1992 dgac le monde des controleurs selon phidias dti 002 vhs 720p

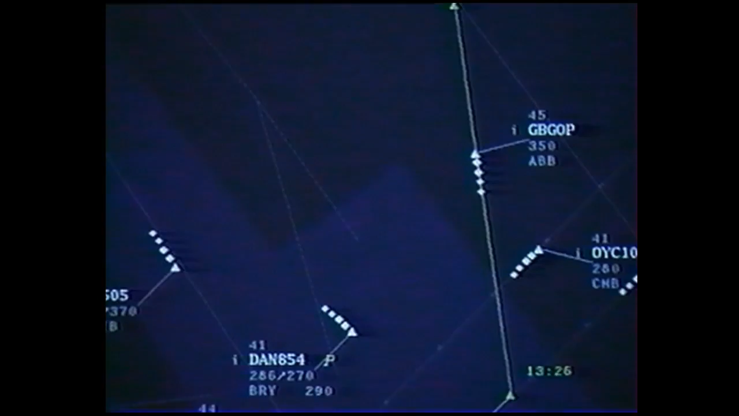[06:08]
Sur l'image radar, on peut aussi demander un extrait du plan de vol sous la forme de ce que l'on appelle une macro-étiquette.
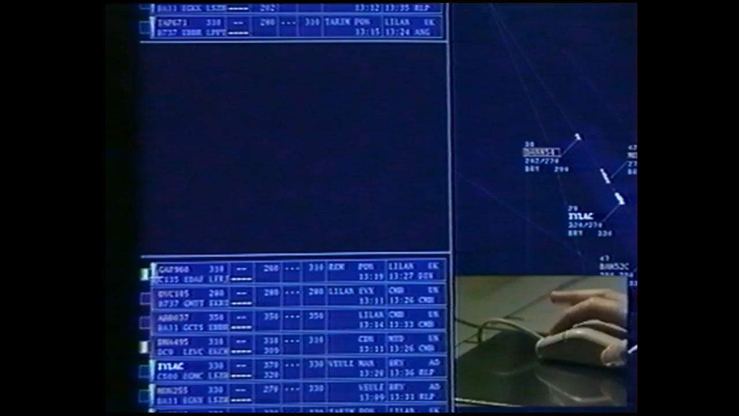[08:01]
Ou le reclasser. Ou encore le retirer par anticipation.
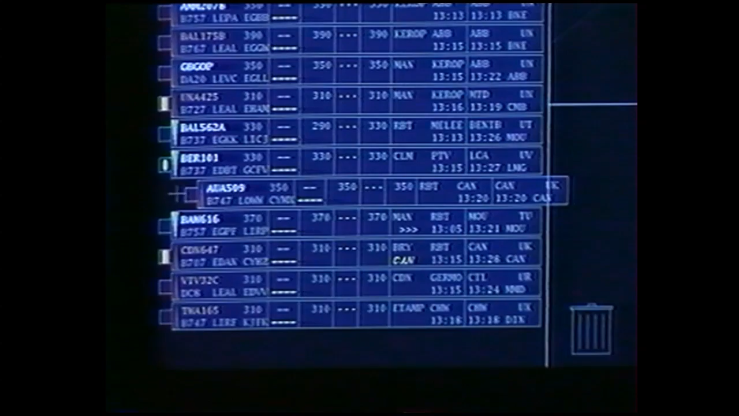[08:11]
Les strips retirés par anticipation vont dans une poubelle à partir de laquelle le contrôleur peut à chaque instant les reprendre,
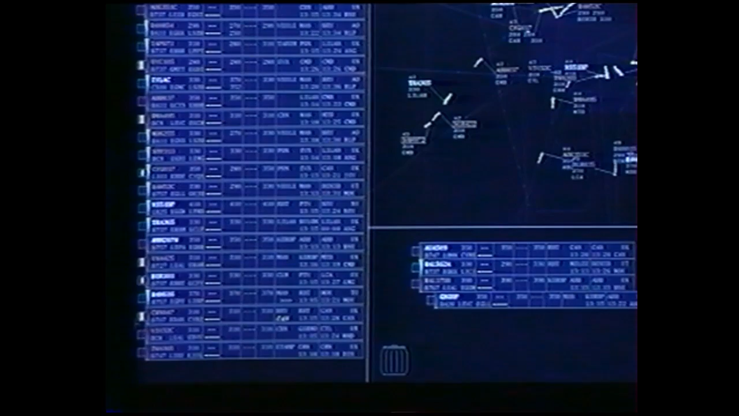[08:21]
soit pour les consulter à nouveau, soit pour les remettre dans le tableau. Et quand un avion arrive en fréquence sur le secteur suivant, quel que soit le mode de gestion des strips,
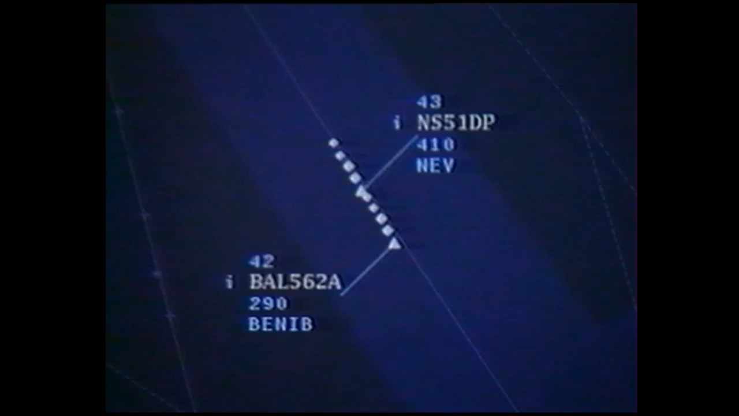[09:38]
mais celle-ci doit rester significative et être utilisée avec discernement. Une utilisation possible consiste à coder les états du vol. Par exemple, en couleur saumon, les mouvements proposés en entrée,
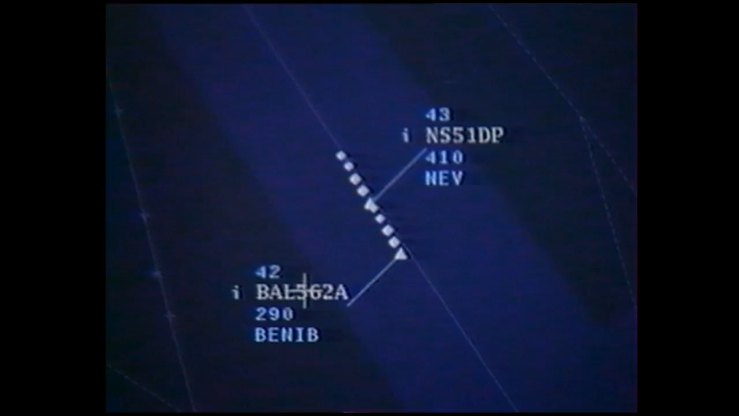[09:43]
en blanc, les vols assumés, c'est-à-dire en fréquence sur le secteur, la balise de sortie en saumon pour les vols proposés au secteur suivant,
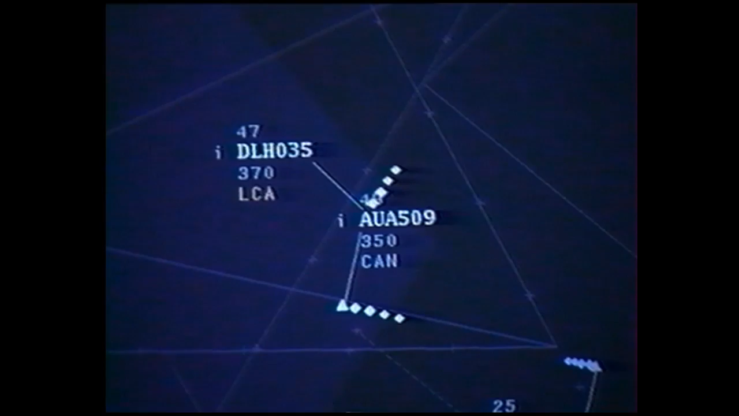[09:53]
en gris, les vols assumés par le secteur suivant.
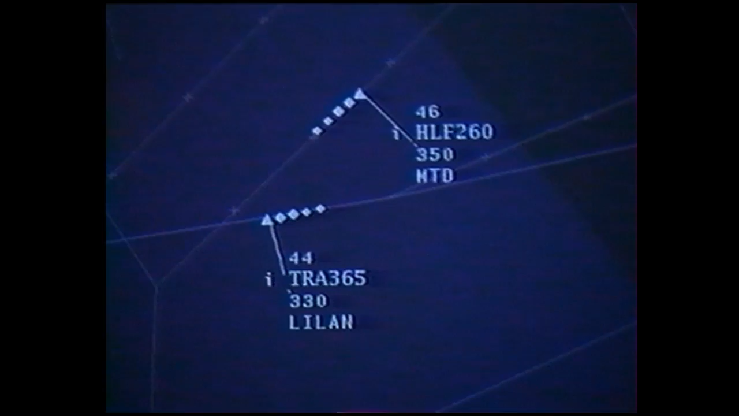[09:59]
On peut également coder les dialogues ou les alarmes.
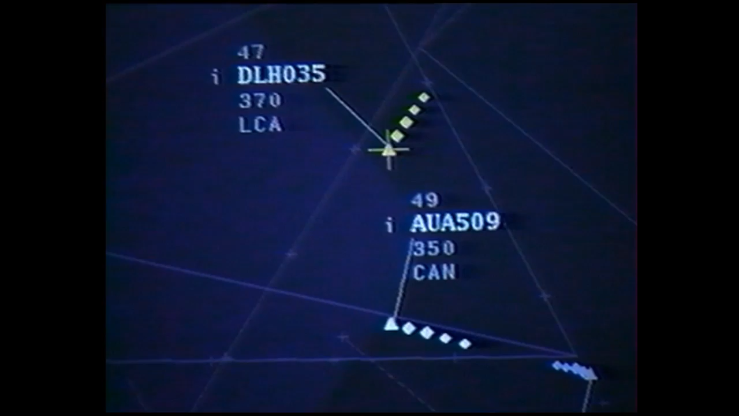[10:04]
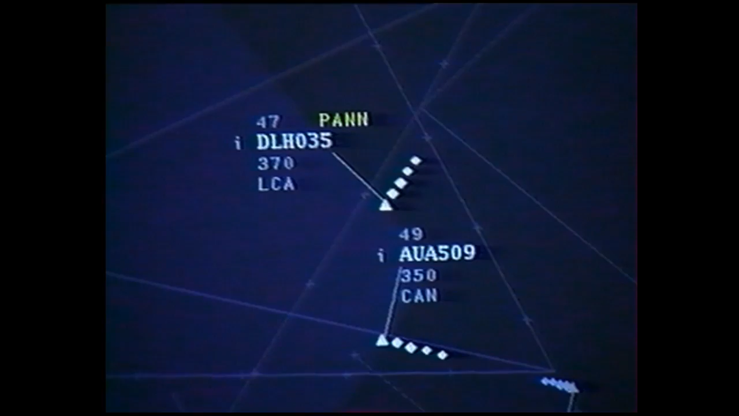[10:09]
Le codage des états du vol permet au contrôleur de connaître d'un seul coup d'œil les avions qu'il a ou va avoir en fréquence.
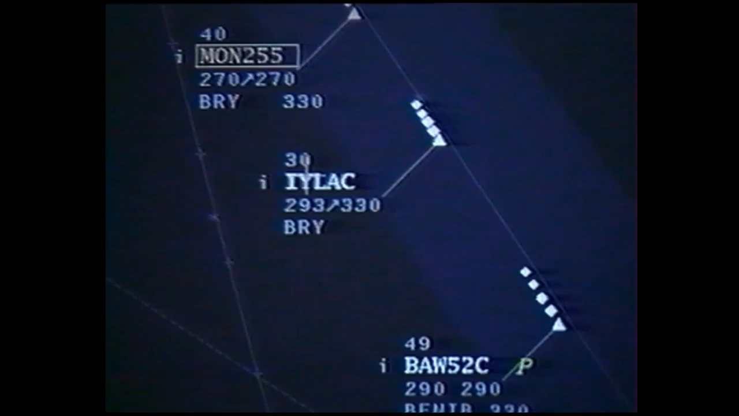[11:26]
Le vol n'est plus un ensemble de représentations disparates, mais une entité.
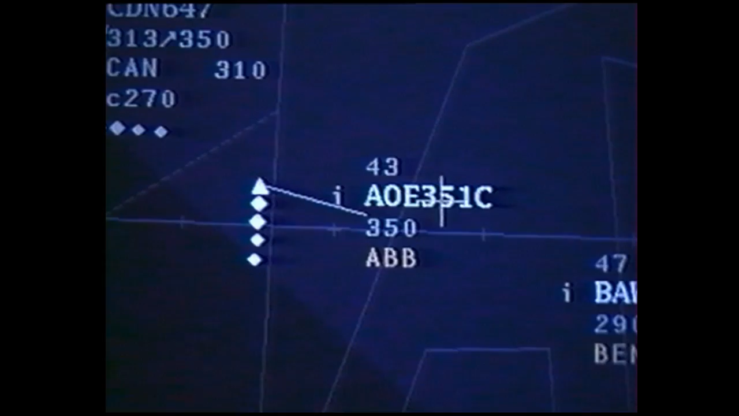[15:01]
Pour la saisie de données, il peut choisir entre ce moyen et un clavier, selon la facilité d'utilisation. In other, thank you, sir.
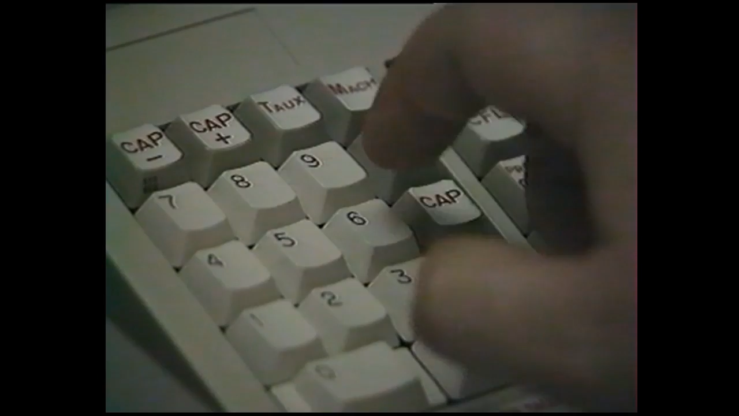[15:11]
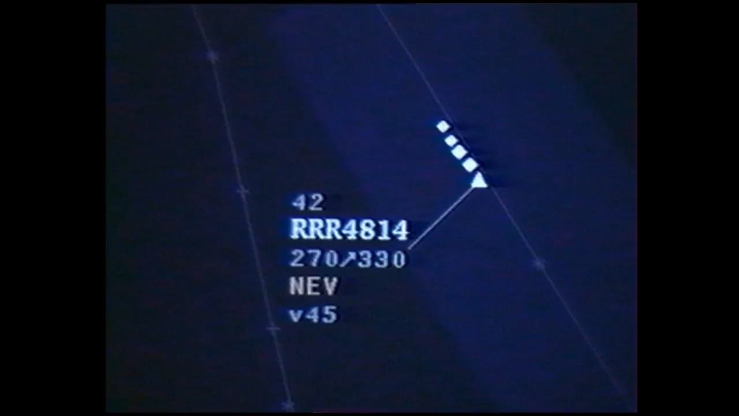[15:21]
De plus, avec un écran tactile, il effectue des fonctions globales, par exemple, les différents réglages relatifs à l'image radar.
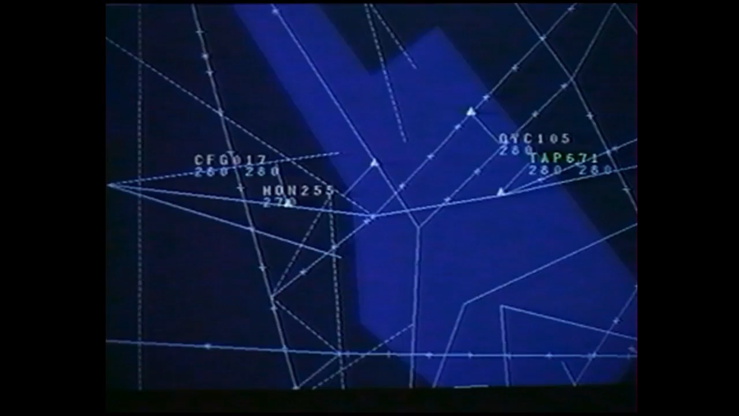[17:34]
De plus, le fait de renseigner le calculateur rend les données plus précises et permet d'élaborer des aides au contrôle.
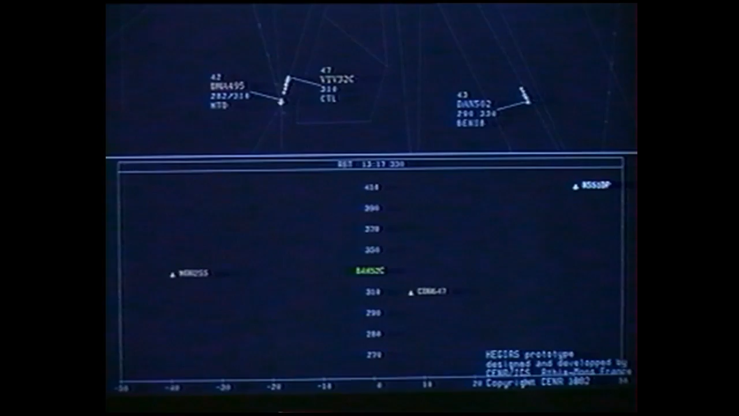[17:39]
On peut envisager par exemple des aides à la détermination des niveaux d'entrée ou de sortie,
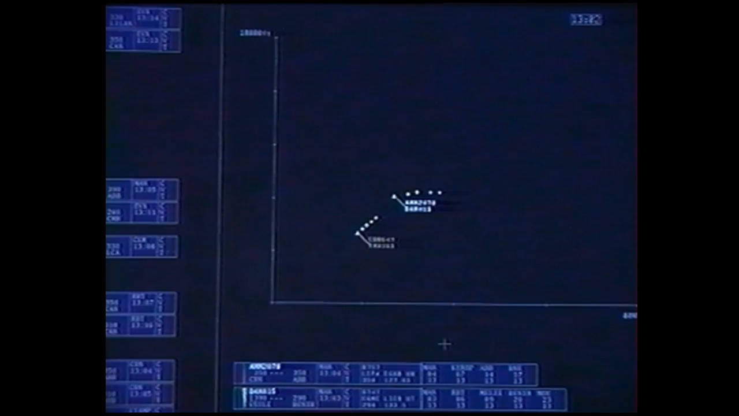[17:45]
ou encore une présentation des avions potentiellement en conflit.
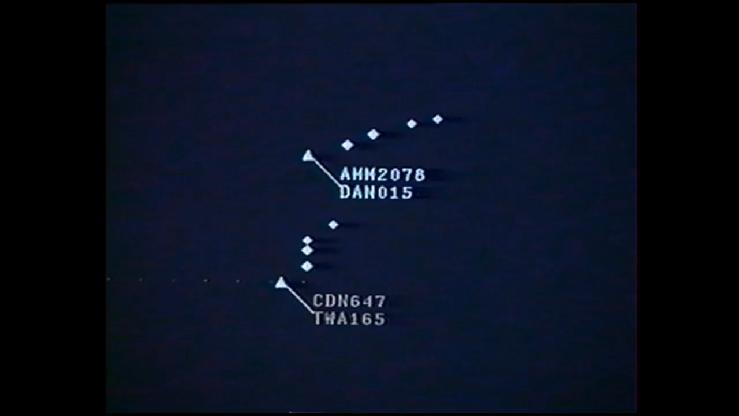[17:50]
D'autres aides, plus sophistiquées, verront le jour lors de l'introduction des liaisons de données air-sol et des systèmes experts.